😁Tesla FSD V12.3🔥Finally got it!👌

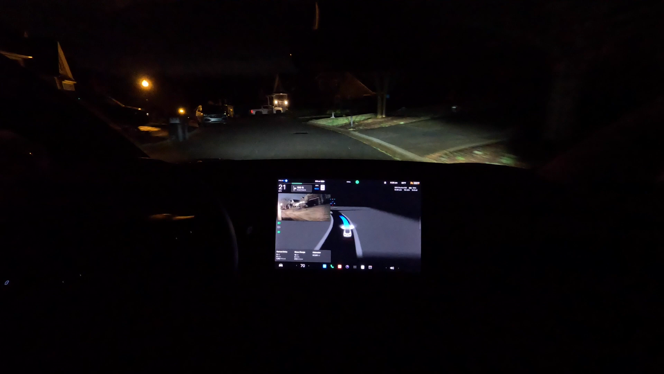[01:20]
all right version 12 closed gate let's see very dark outside stopped closed enough to trigger the opener usually it stops like way too far